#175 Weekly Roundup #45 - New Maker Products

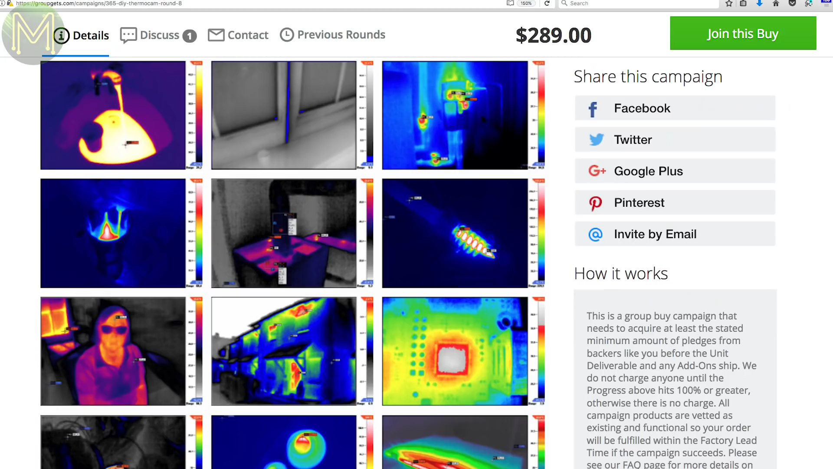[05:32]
This is a DIY unit that contains a bunch of stuff to create a pretty decent thermal camera.